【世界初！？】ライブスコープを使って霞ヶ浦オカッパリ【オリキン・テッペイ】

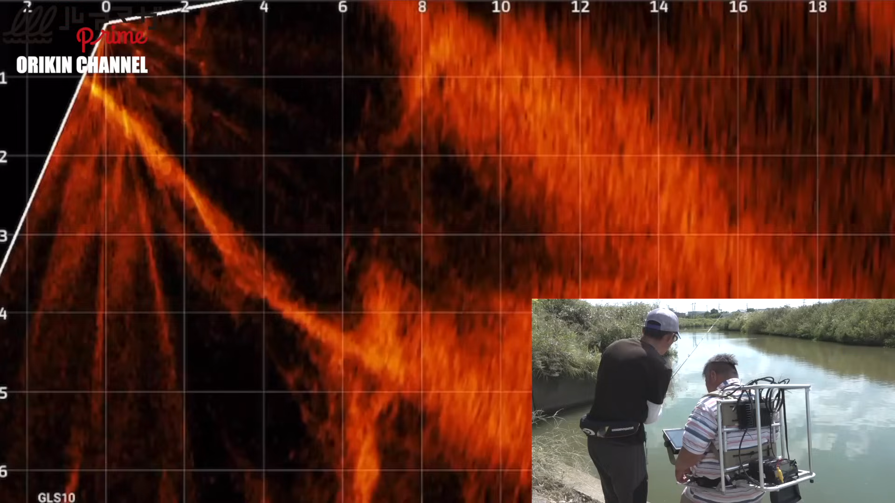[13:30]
いた。おおおおおおおおおおおお、本当に来た。 来た来た来た来た。
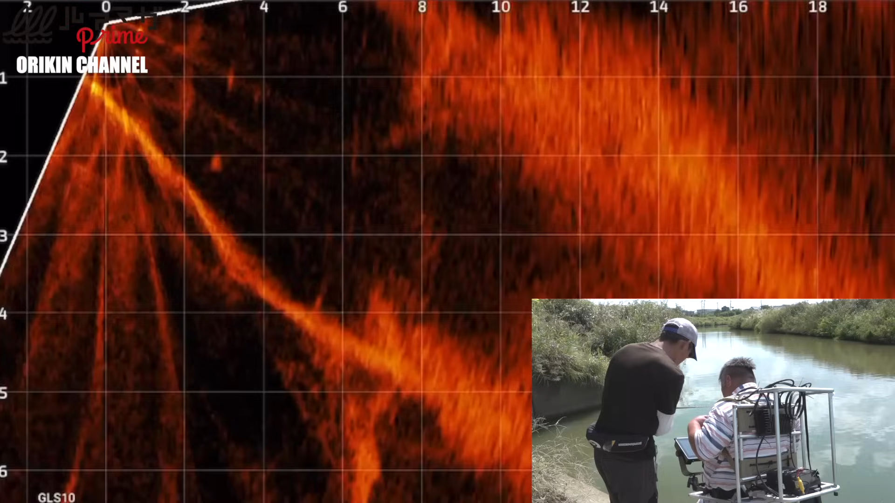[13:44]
本当に来た。 来たよね。 6メーター、7メーター。
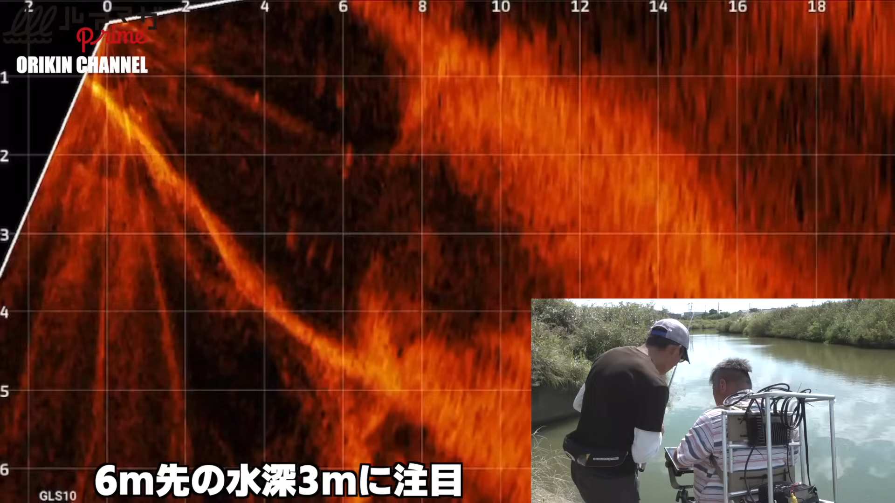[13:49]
追ってくるんじゃないですか。
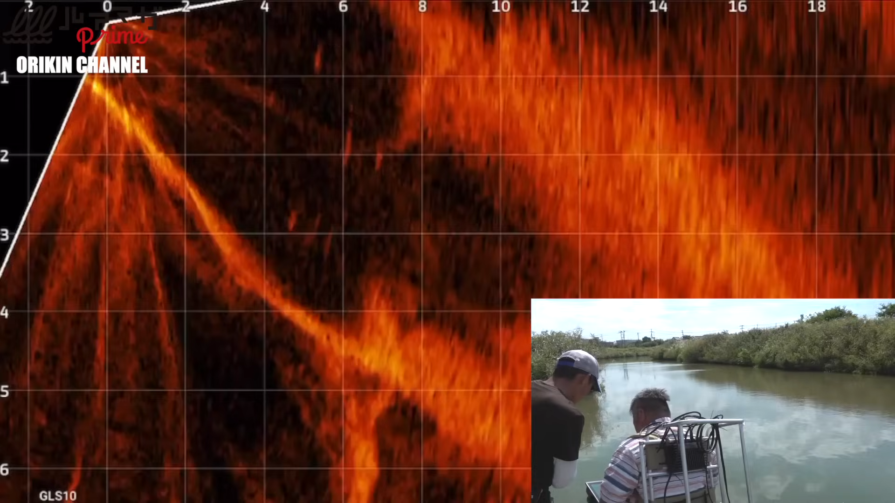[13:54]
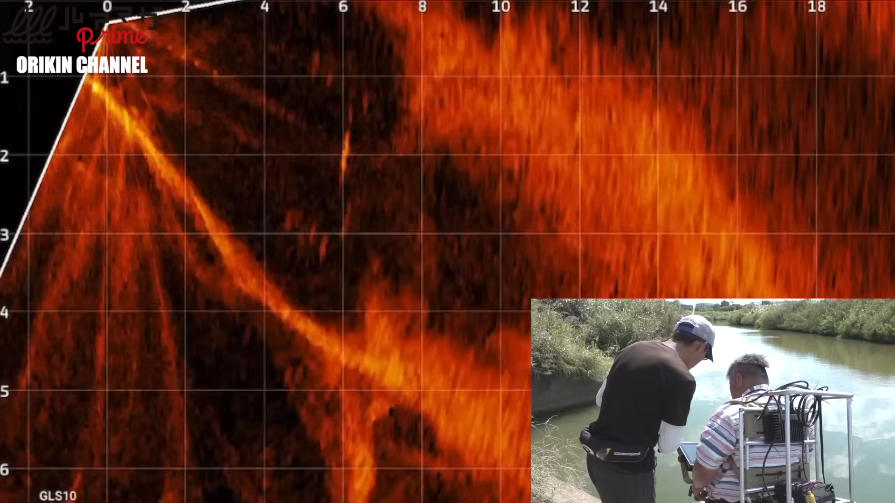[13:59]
でもそこいる、 3,4 匹、お、中層でアクション、お、 お、 食わんか。逃げもしない。どういうこと。
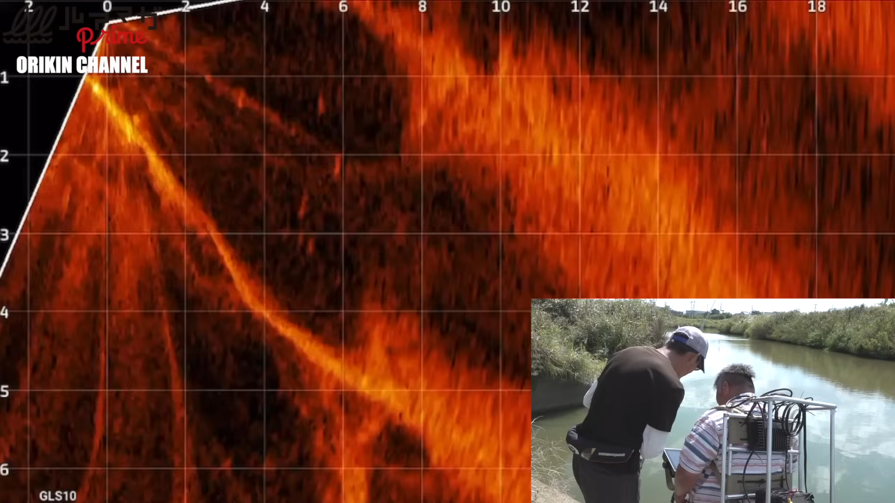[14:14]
あ、でもなんか動く。これ何あいつは。これは映ってるだけだ、うん、 水面のチパチパ。
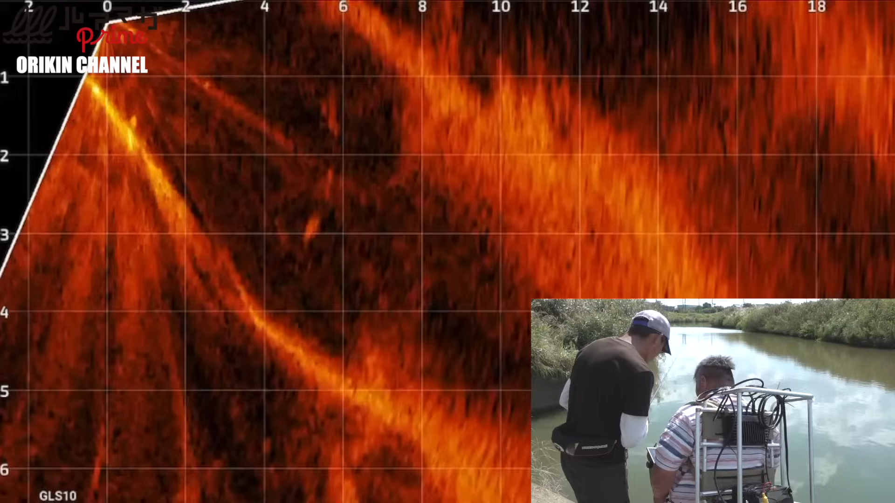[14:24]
ここ面白いね。これサイコロラバーのあれだったら釣れんじゃん。
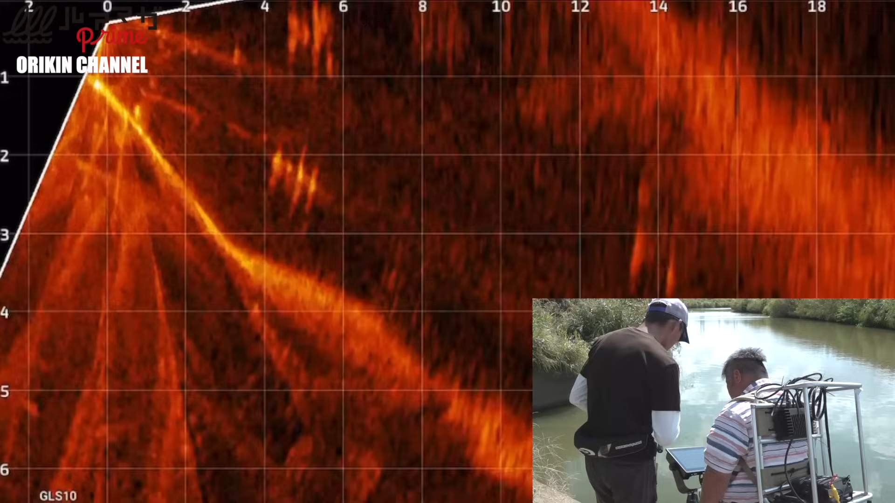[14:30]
何かしら、 サイコロラバーのダウンショットだったら。あ、でもなんか今追ってたんじゃん、こいつ。
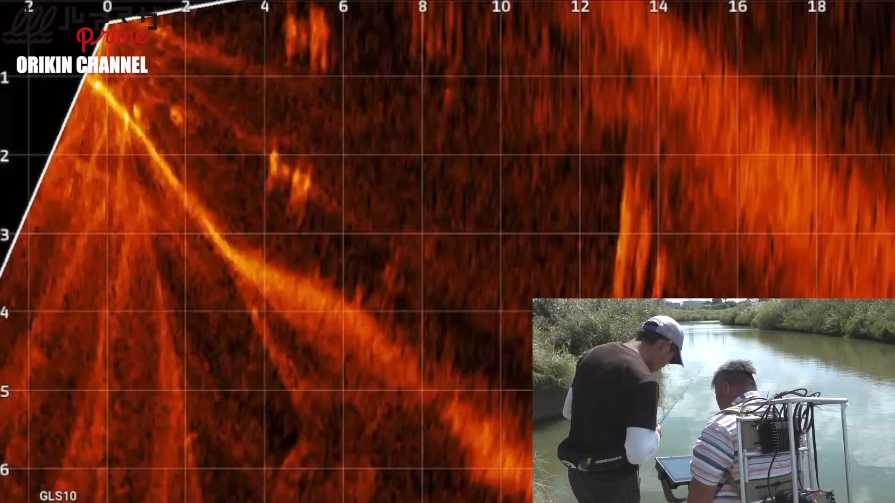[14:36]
ほらほらほら、来た来た来た来た来たよ、こいつ。違う、あれ、なんで。
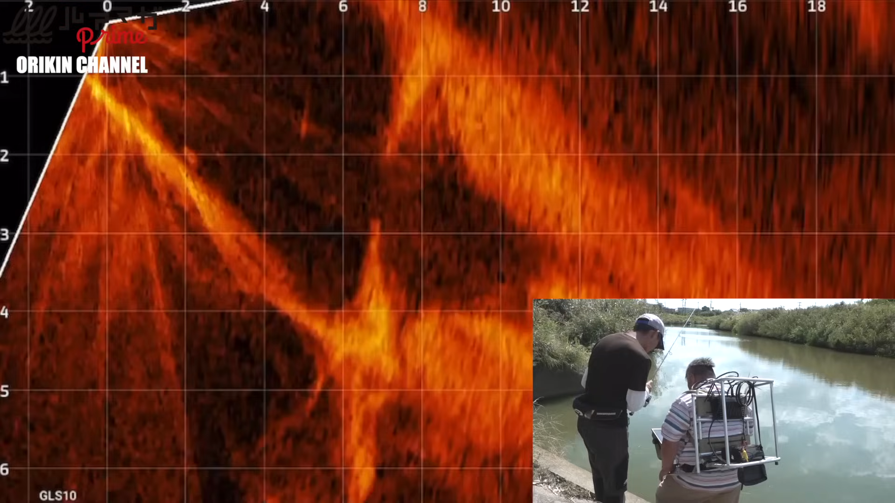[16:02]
1m ぐらい落ちました。 マジ？あ、ここが。もうなんかいるじゃん。
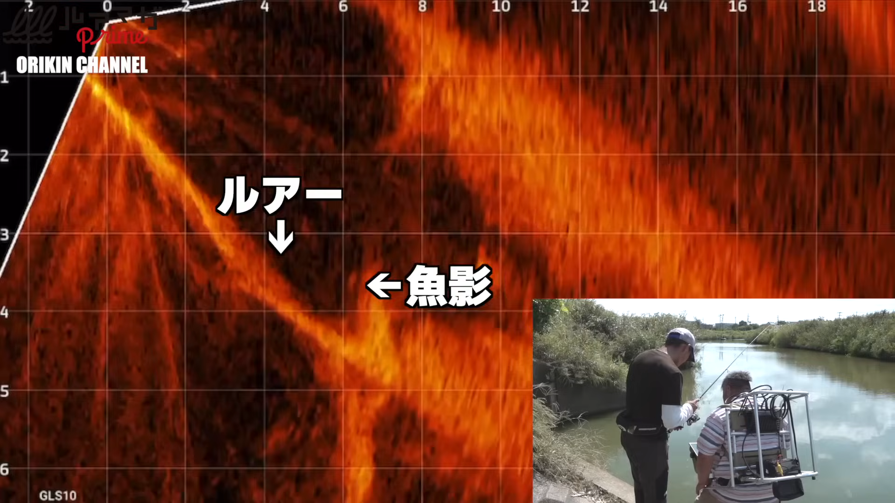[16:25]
お、なんか来た。来たな。 来たね。 何か来た。
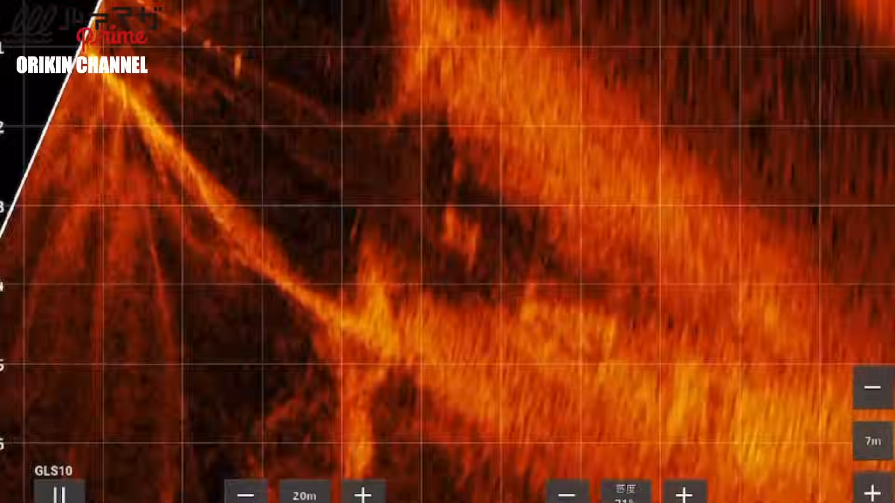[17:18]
いや 素晴らしい。 あれやばい。 やっぱりポイントも良かった。 いやー、パスっぽかったっすもんね、うん、動きが。ああやって追ってくると、 いや面白い。まだ釣れるじゃん。これ面白い。